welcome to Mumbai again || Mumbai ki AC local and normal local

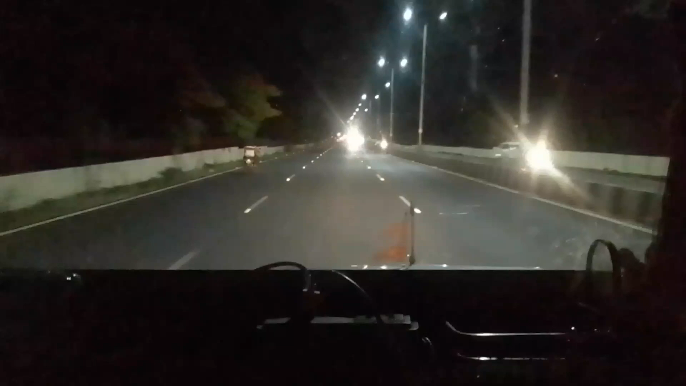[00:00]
और ये गाड़ी क्रूजर इसी में जा रहे बैठकर, हम सामने बैठे थे।